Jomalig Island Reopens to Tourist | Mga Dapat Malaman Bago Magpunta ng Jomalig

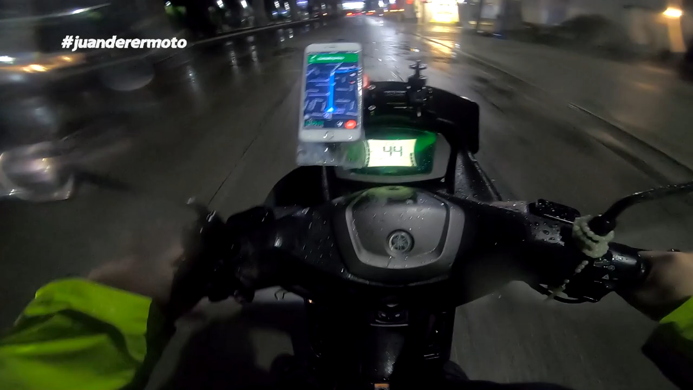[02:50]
Mga apat na araw bago ang aming rides pa umanig. Nangangamba ang ilan sa aming grupo kung matutuloy ang aming rides. Dahil mga ilang araw na rin na nag-uulan mula hapon hanggang gabi. Sa kasamaang palad, inulan nga ang araw ng aming biyahe. Pero syempre, hindi kami magpapapigil sa ulan.
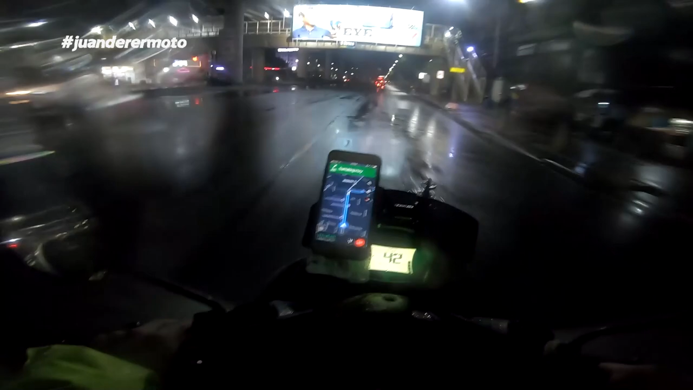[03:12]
Tinuloy pa rin namin ang biyahe. Kahit may mga konting aberya at kahit hindi rin tumuloy ang ilan naming mga kasama. At isa pa, nahihiya rin kami sa resort owner dahil nakapag-book kami ng walang reservation fee.
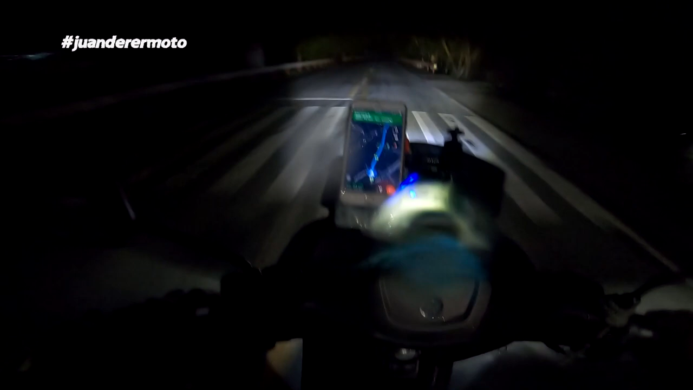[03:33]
Malapit na tayo sa signage ng I Love Mabitak.
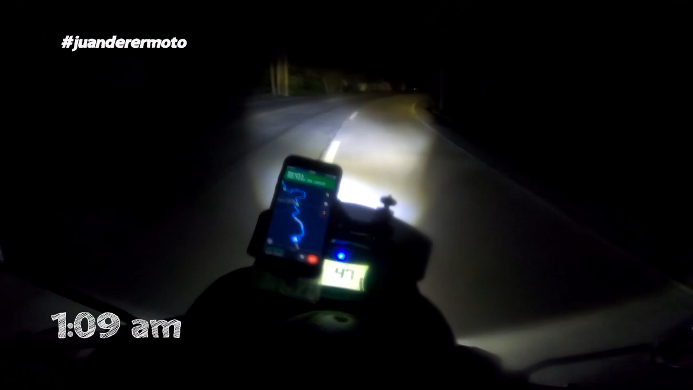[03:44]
Time check, 1:09 AM. So nagbago tayo. AM, 1:09 AM. So ang target natin, 3 AM. Dapat nasa Ungos Port na tayo. Ang original plan namin ay dapat 11 PM kami aalis ng Shell Pugon. At dahil nga sa ulan, naging 12 AM. So hopeful pa rin kami na kakayanin namin makarating ng Ungos Port ng 3 AM.
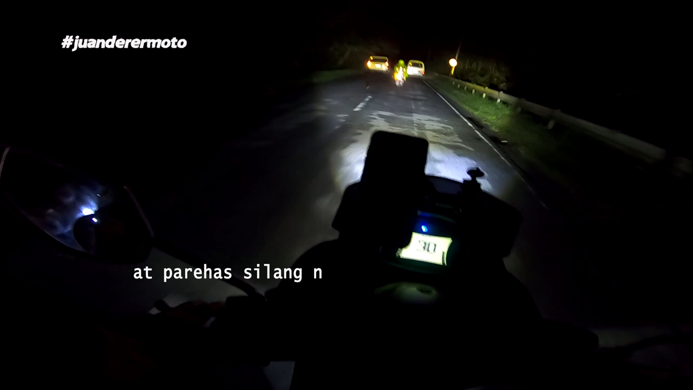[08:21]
Hindi niya napansin. Tati may nga side mirror, gago. Si Victor, muntik na siya oh.
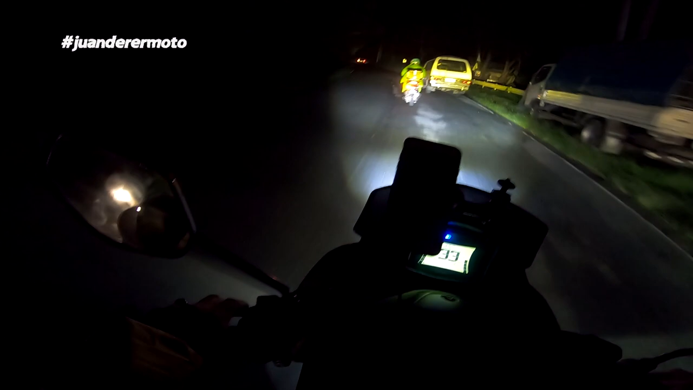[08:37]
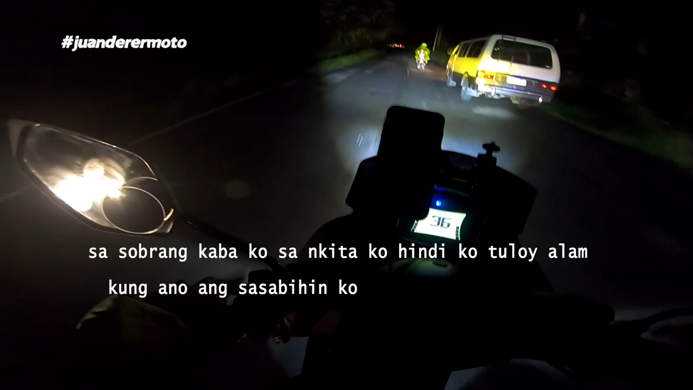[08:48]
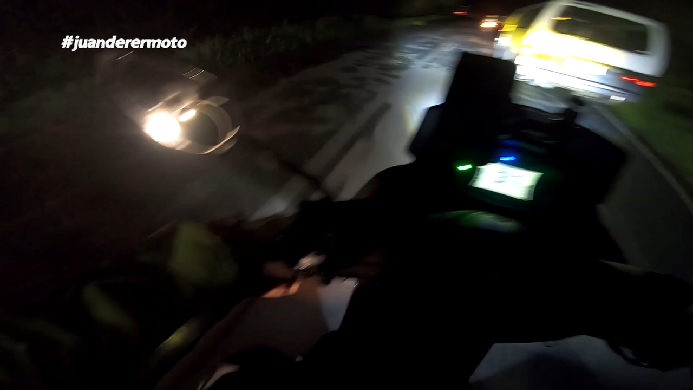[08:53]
Gago to si Victor, dito yung humihitingin eh. Kaya nga, dikit na siya oh. Si Raul rin yung van eh. Hindi niretso pa eh.
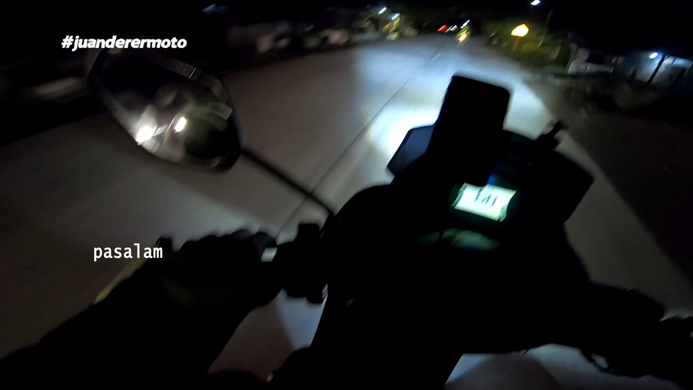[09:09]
Time check 3:03. Ano nakalagay sa signage?
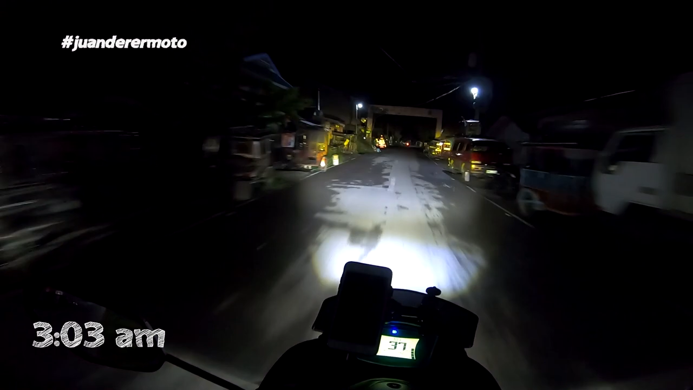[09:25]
Barangay Ungos, Real Quezon. Oh, ito na yung port. May malaking gate
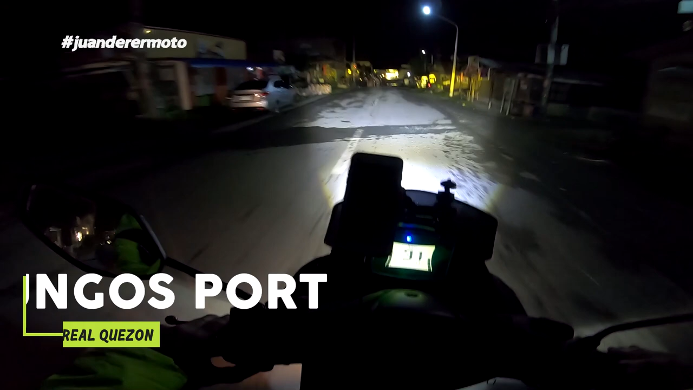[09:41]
Oh, yun na, yun na. Ito na nga yun. Port of.